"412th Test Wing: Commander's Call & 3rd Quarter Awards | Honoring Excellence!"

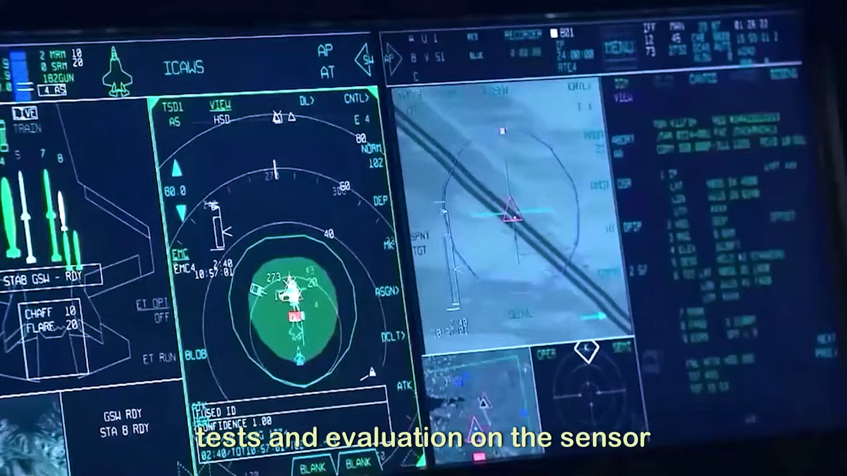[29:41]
As a sensor fusion engineer, I do developmental tests and evaluation on the sensor fusion system on Raptor.